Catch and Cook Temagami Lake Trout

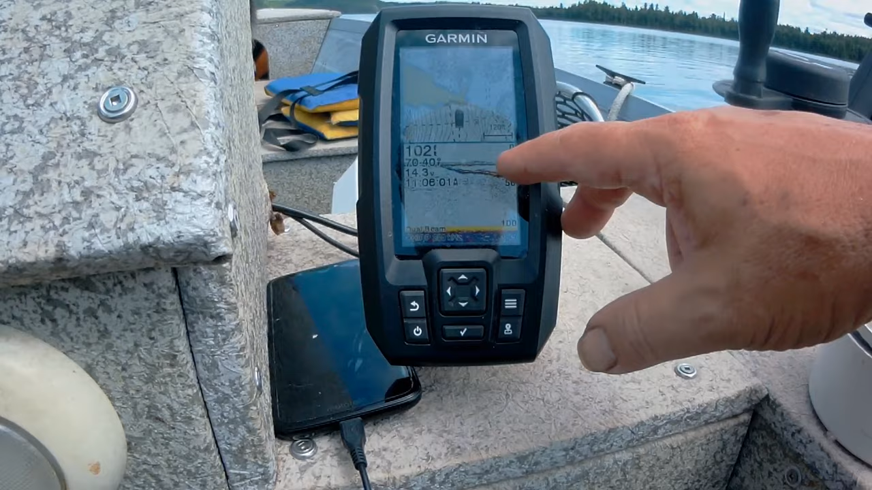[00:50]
and now he's settling in at, what, 40 feet? At the 40-foot mark. We see that we're in 102 feet of water. So it's really good to be able to keep your eye on and know where your cannonballs are.
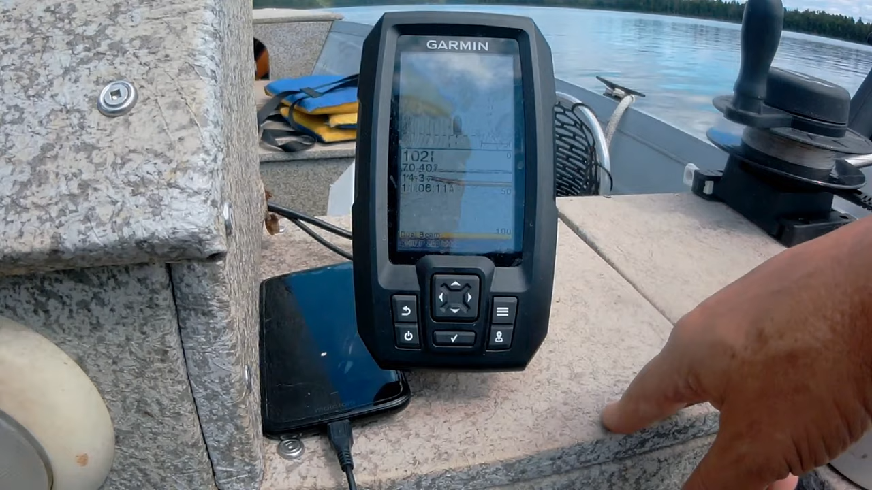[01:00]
We've lost a number of cannonballs because you get hung up in structure, and it really is a drag. And so being able to see where your cannonballs are in relation to the bottom is a huge, valuable tool. We've always caught a fair number of fish in this area, and now that I'm mapping it out, I'm seeing significant structure here. We know that there's a hump, but I'm seeing incredible structure around the whole area.
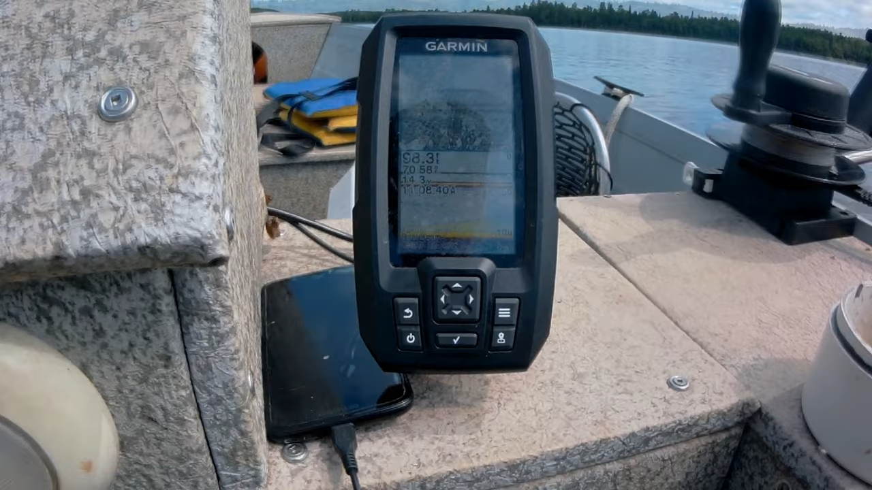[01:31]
Okay, so now we've changed the screen around to, instead of a split screen, where we have just the depth finder. And so you can see there's a
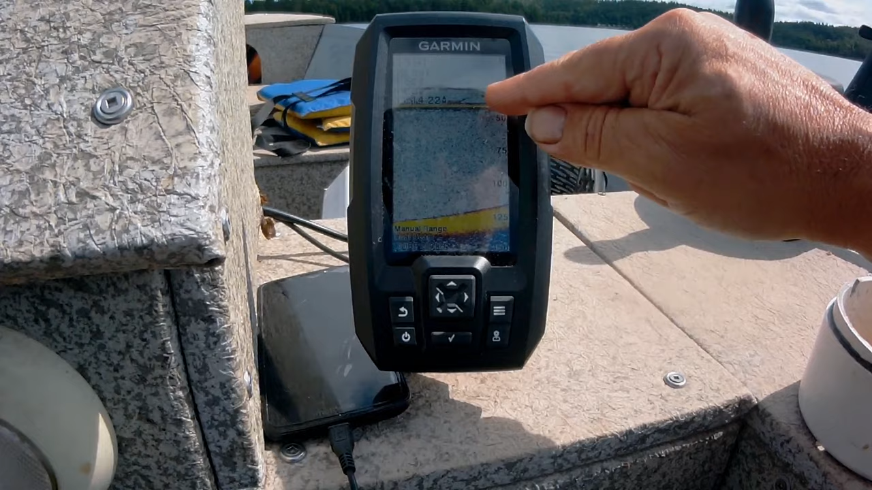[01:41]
lot of activity here that's fish either leaving or going towards. And we're seeing them in and around the 25-foot mark and at the 40-foot mark.
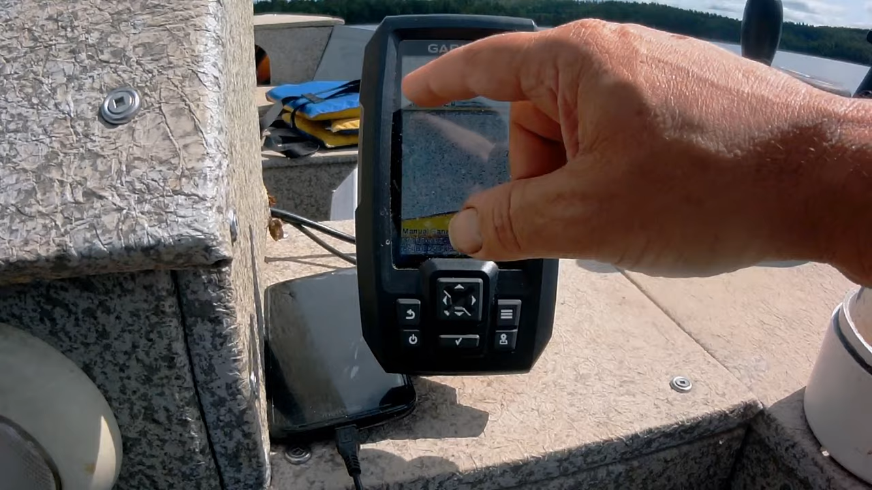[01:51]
So I think our placements, Mike is at 40 feet with the blaze, and I'm at 25 with a spotted fly.
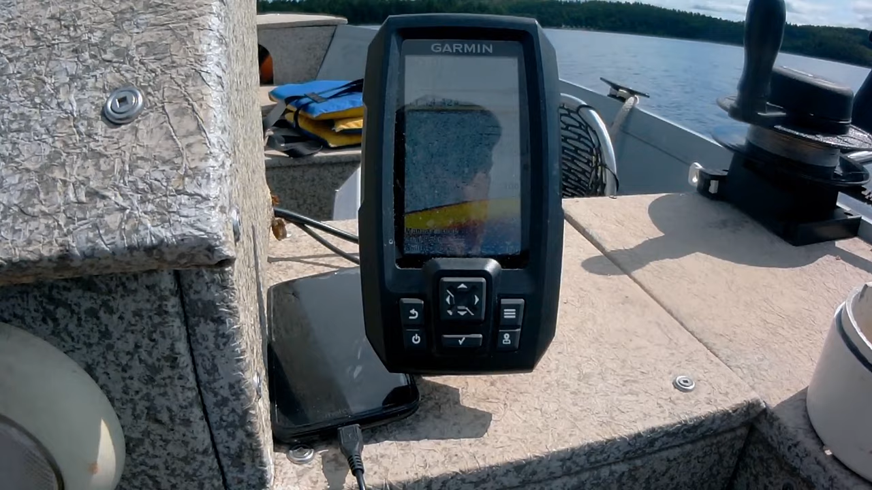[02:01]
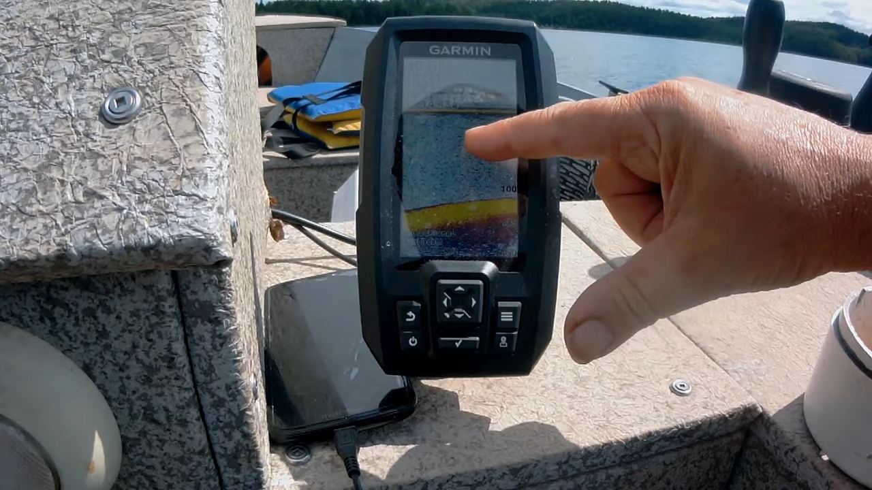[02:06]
Now, we're marking things around 60, 70 feet. Oh, I got a fish. Oh, yeah.
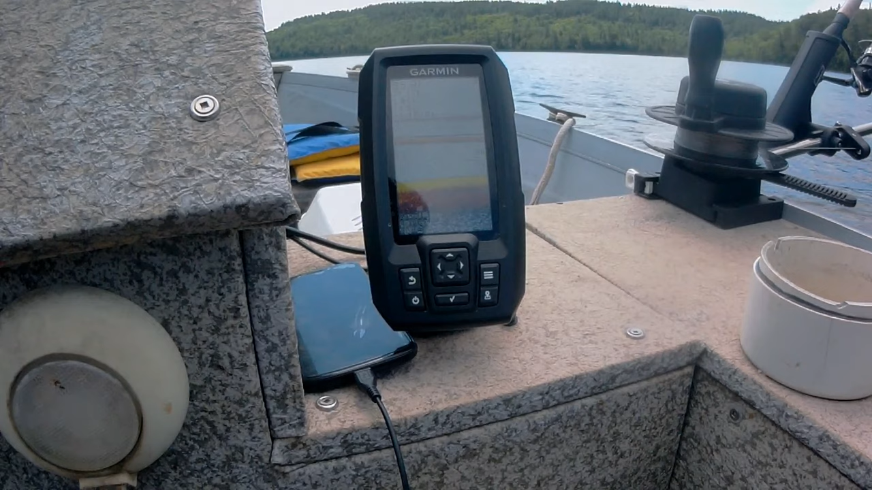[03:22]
So here we are, just cruising along, watching fish TV. Oh, you had a hit. Did you see it? No?
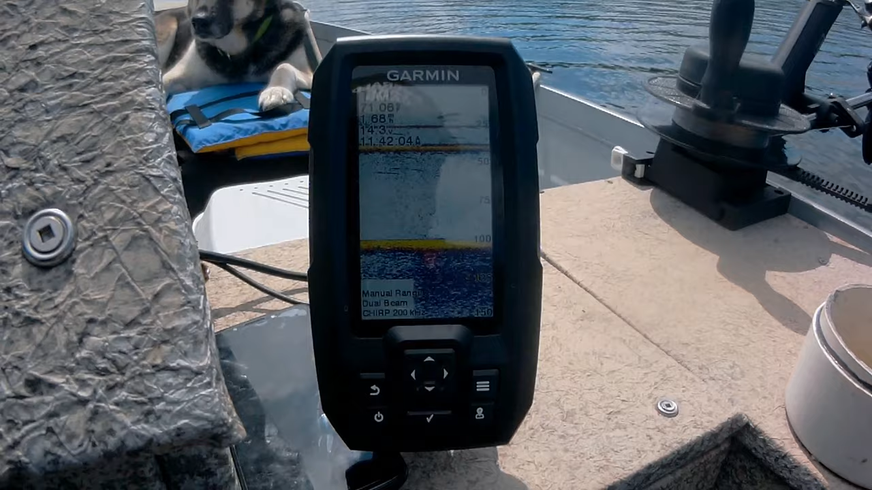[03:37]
Okay, so there's some useful information here. We are in 100 feet of water.
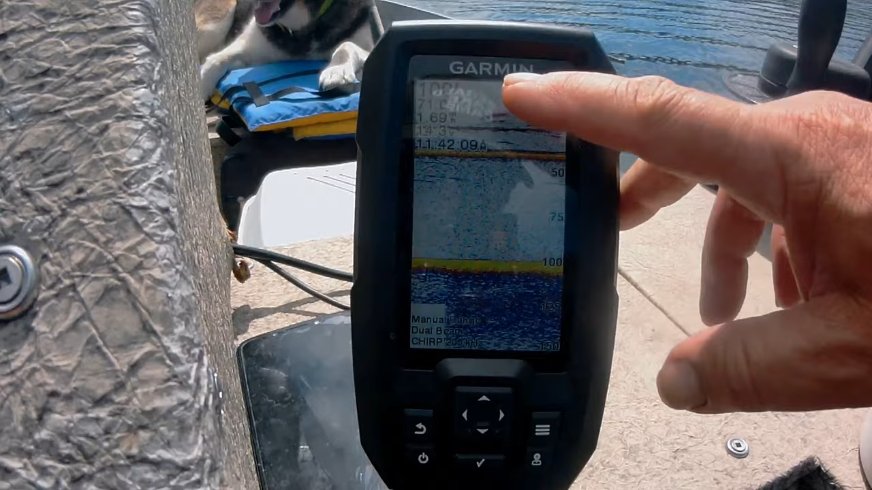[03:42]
The surface temperature is 71 degrees. We're traveling at 1.57 miles per hour.
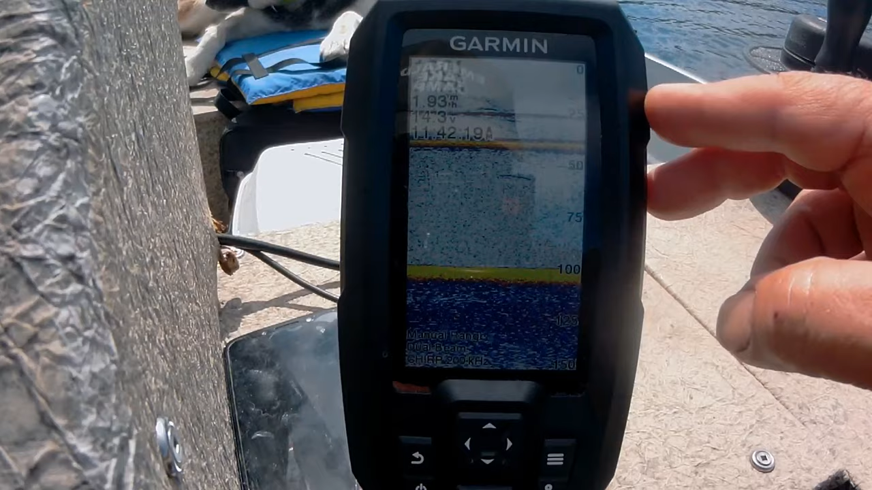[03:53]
And the time is 11.42. Oh, yeah. We've got 14.3 volts of power.
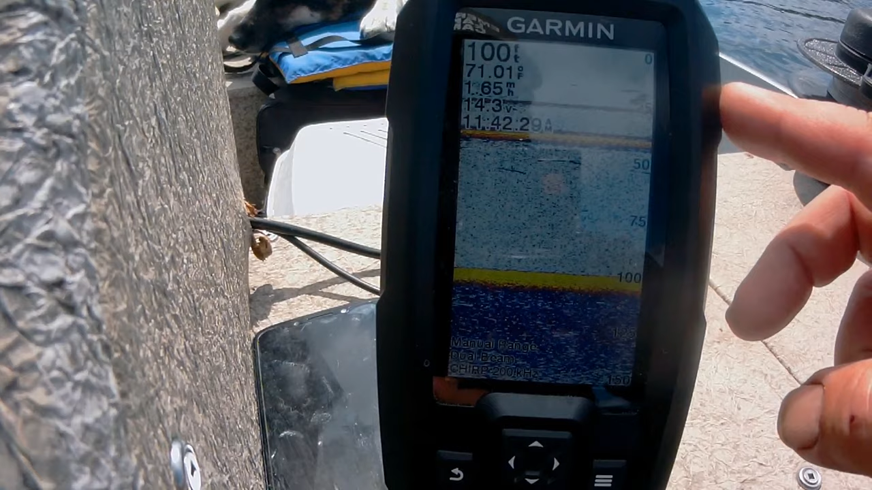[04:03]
Marking some fish here. This is where I am. Mike is here, and we're marking fish there as well.